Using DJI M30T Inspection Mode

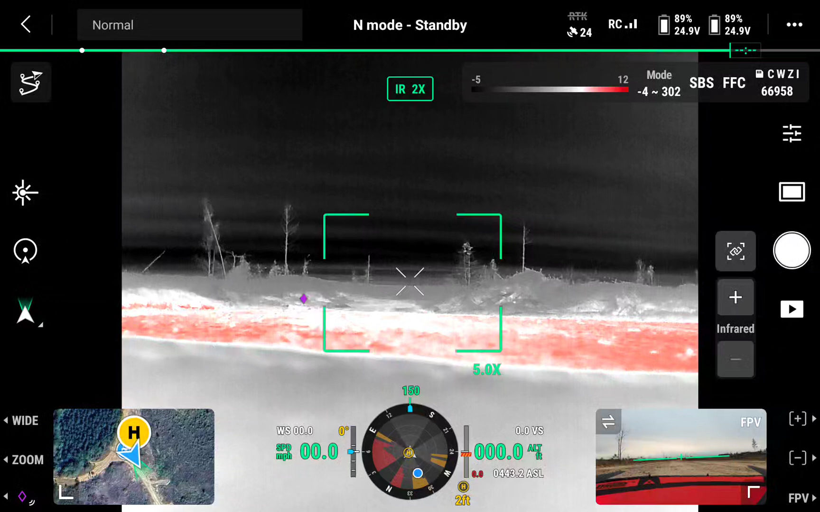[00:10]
the M30T or any of the I don't know the I guess any of the thermal drones from at least DJI
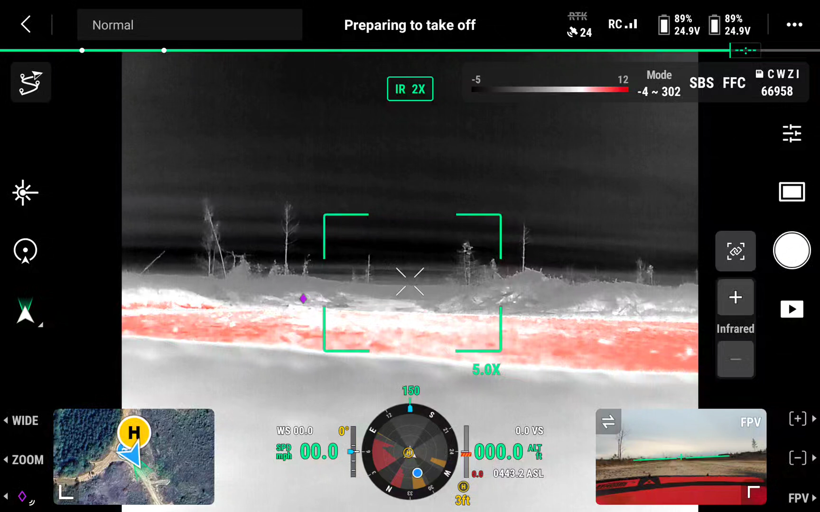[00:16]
I'm assuming they all kind of have similar things on them so here's
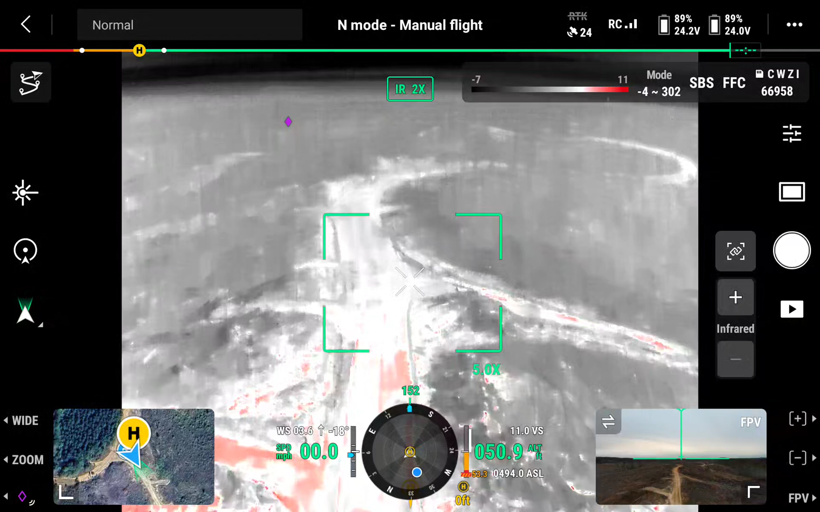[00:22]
what I want you to look at and this has been a struggle for me because we've had a lot of rain recently let me get up to height I'm going to at least get to 250 feet and
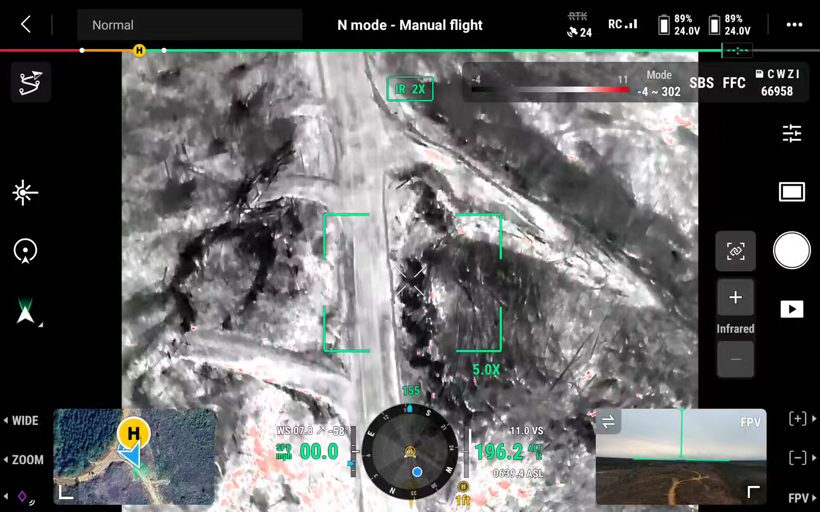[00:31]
watch this not be a problem today which would be great if it's not but if you look around you see how so you see all this right in here
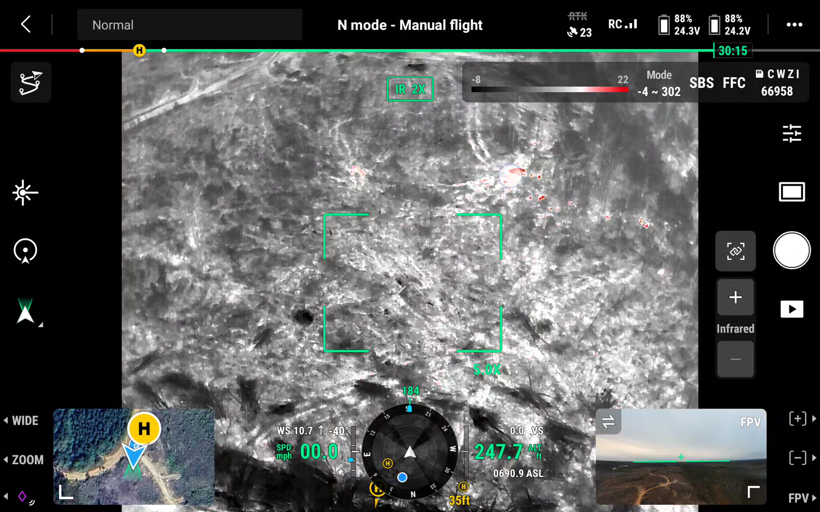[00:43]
that's been kind of terrible to try to work through so you see all that you're like is that you know am I looking at you know when you're looking in the woods this is a clear cut but if you're looking through these trees and you see things like that you know you start wondering okay am I looking at a what am I looking at here am I looking at deer or not deer so I hope you can see this but I'm going to go to this is basically in what you call default mode so we're going to put it in inspection mode so see I'm pressing right here these
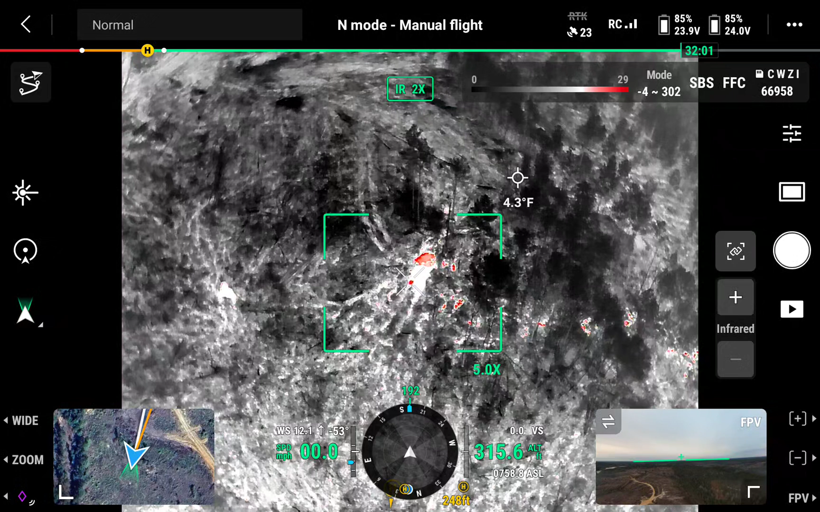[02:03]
On screen: spot 4.3°F
that's in there it's picking up a whole lot of other things that
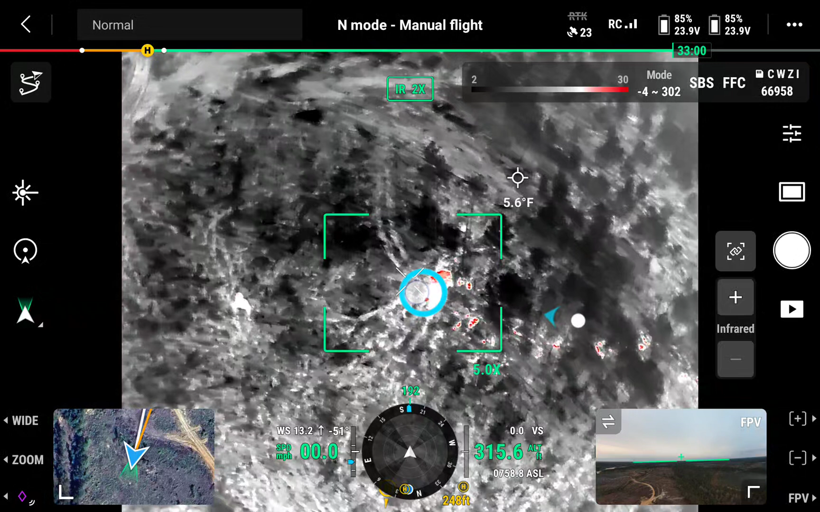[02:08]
On screen: spot 5.6°F
you know can really when you're searching for deer can be really confusing so we
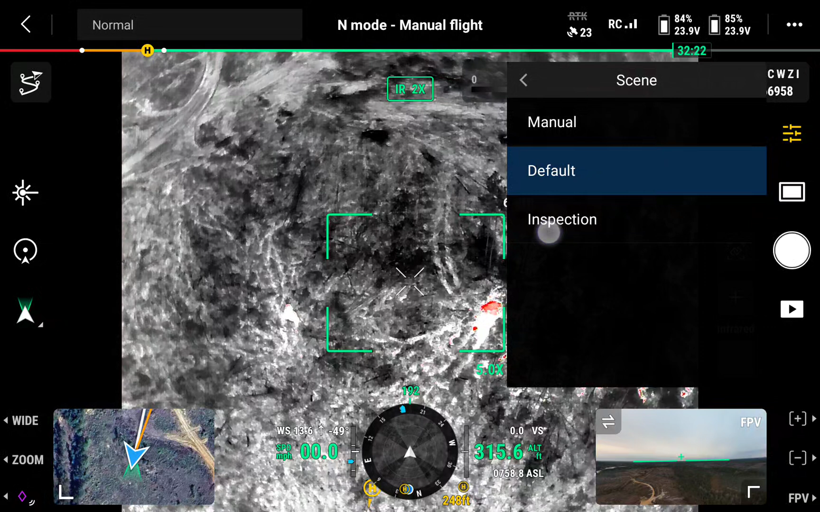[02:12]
go back to inspection all that's gone all right let's go find some deer